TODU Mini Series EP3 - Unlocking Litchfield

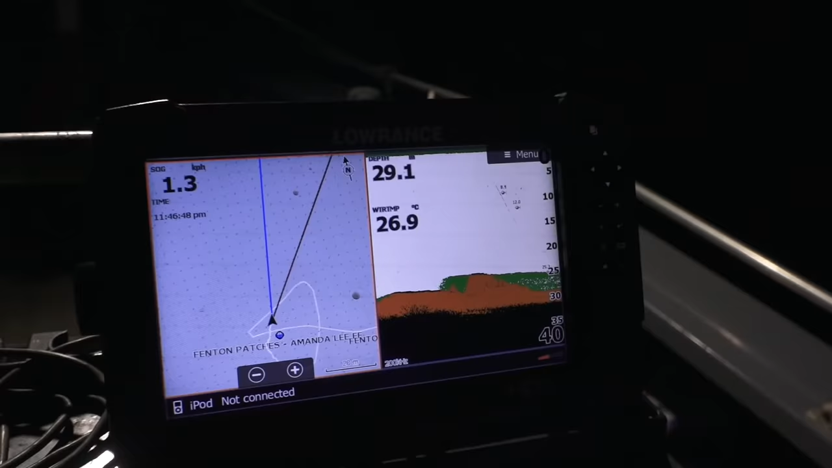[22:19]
On screen: water 26.9°C, speed 1.3 km/h
Looking at the sound, it's quite an interesting bottom here. A bit rubbly. Ready?